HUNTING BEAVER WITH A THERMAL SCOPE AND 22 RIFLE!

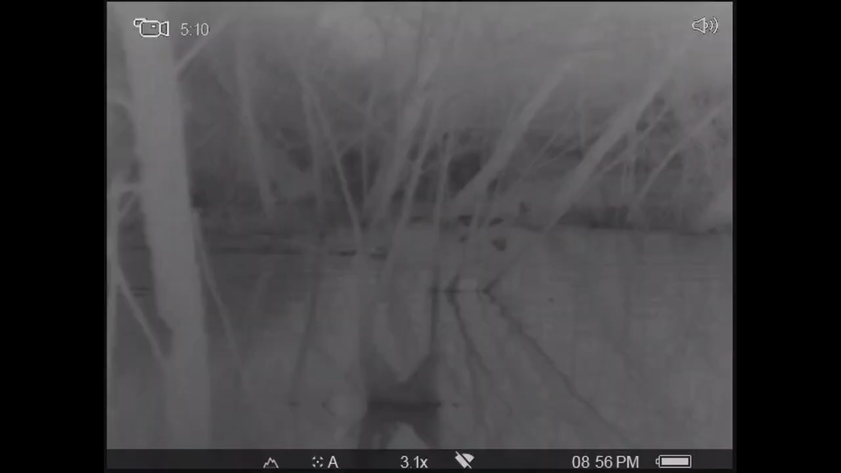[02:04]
I'm on the handheld scanner here, just kind of looking up creek. Get this decent sized one coming down the creek towards me, just kind of taking its time, catching some wind.
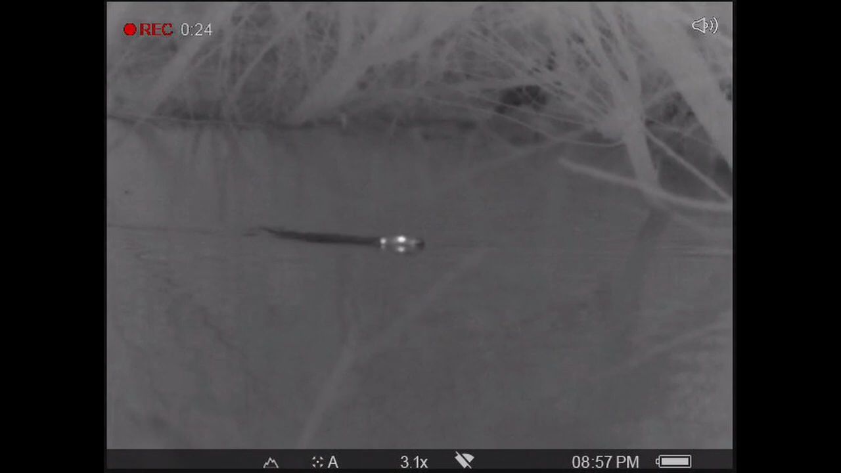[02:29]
And I switch over here to the thermion to get a little bit clearer picture.
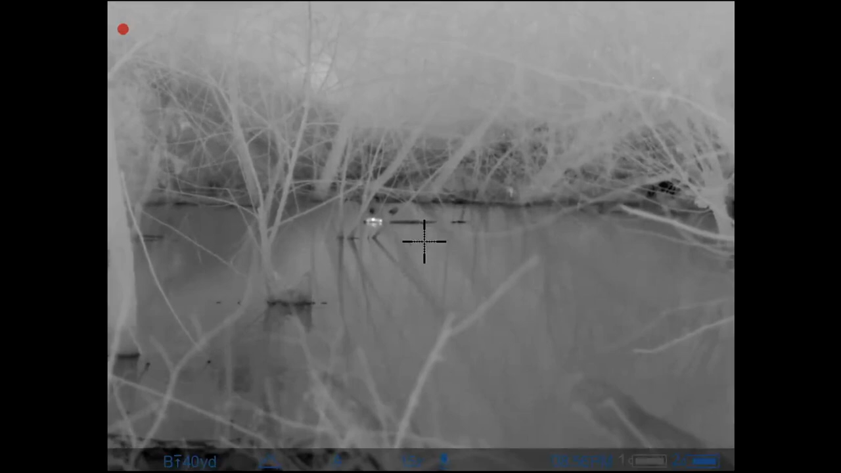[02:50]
This wind starts getting a little bit shifty and going straight up creek and got a few tail smacks here on video for you guys.
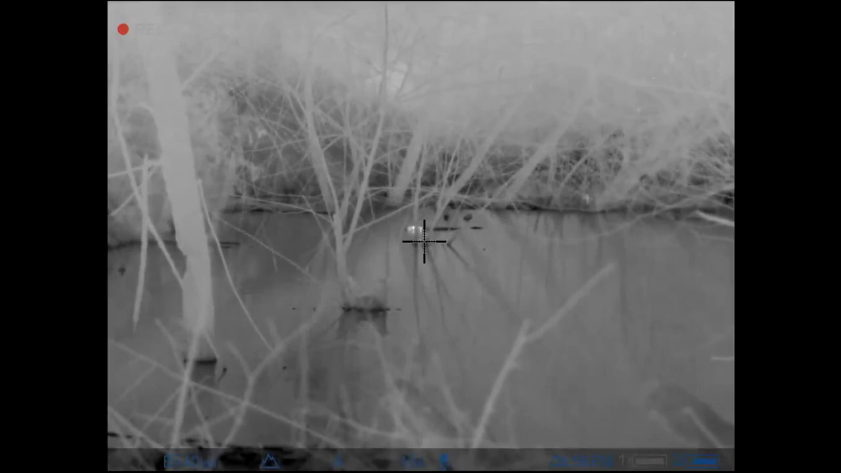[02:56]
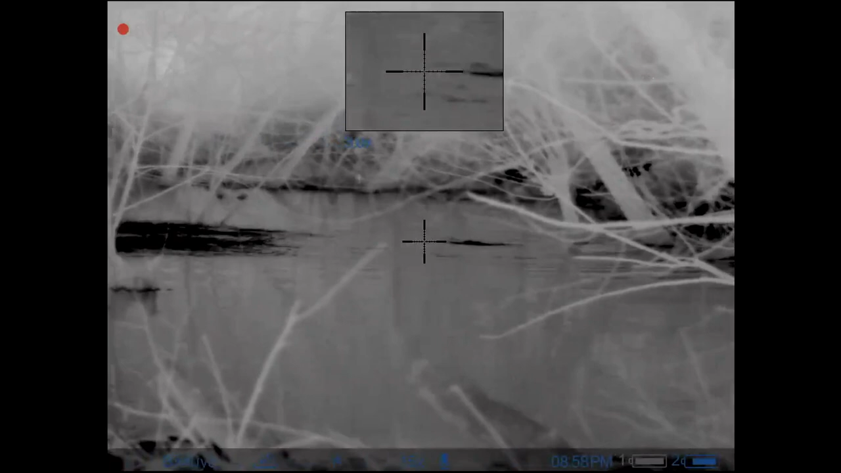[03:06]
I wanted to wait around for a little bit because last time I was out I caught five in one video.
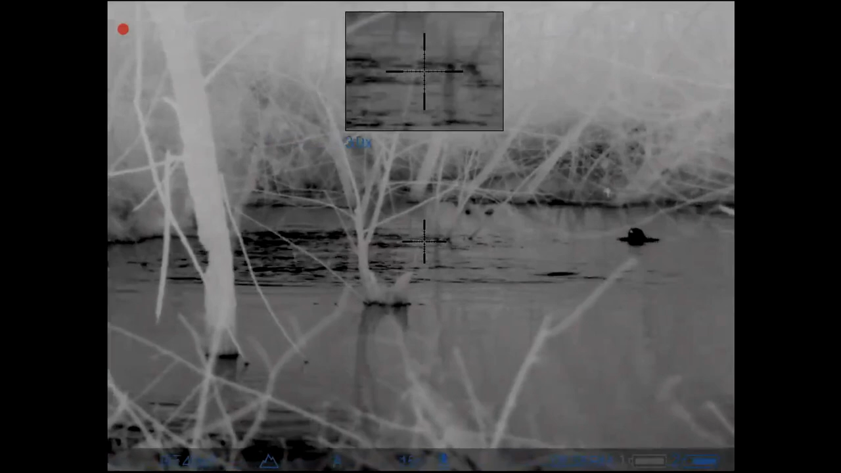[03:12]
But tonight the action was pretty calm because the wind kept shifting and you can tell they were a little bit nervous.
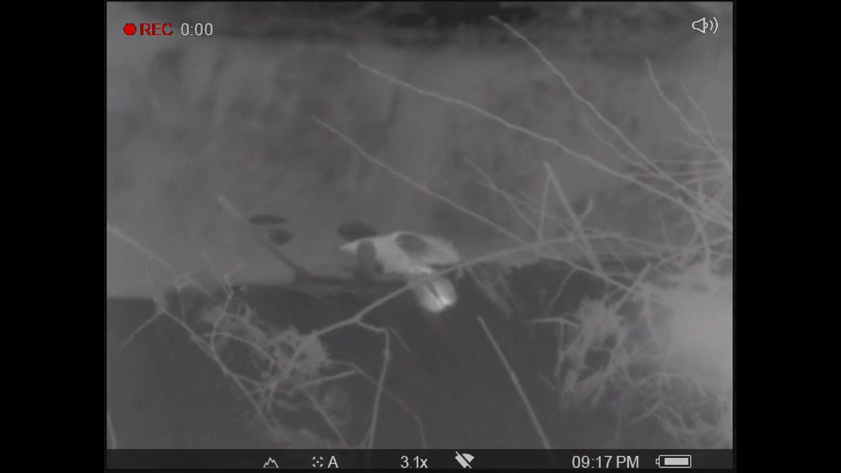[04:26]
After shooting this beaver, it eventually floats down and gets stuck right in the dam, making for an easy recovery.